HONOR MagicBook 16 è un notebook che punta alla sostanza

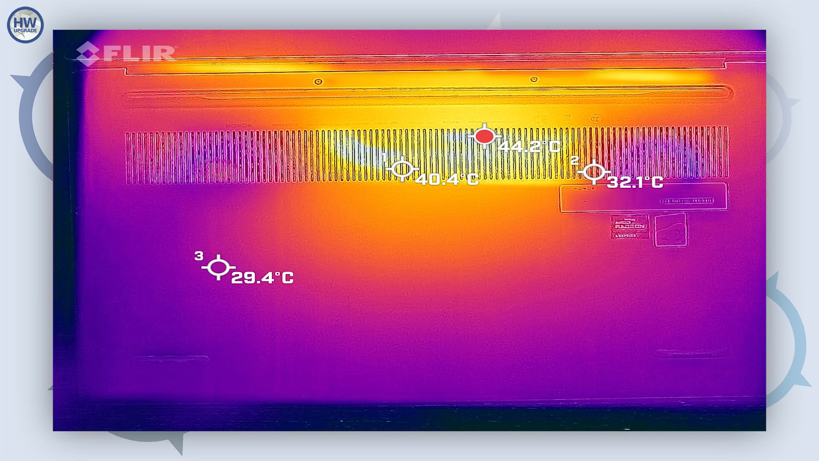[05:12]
superiore che sono eccessivamente calde e che quindi possono creare dei problemi durante l'uso. Nel complesso questo è un notebook ben strutturato da un punto di vista termico con l'unico inconveniente che sfruttando il processore al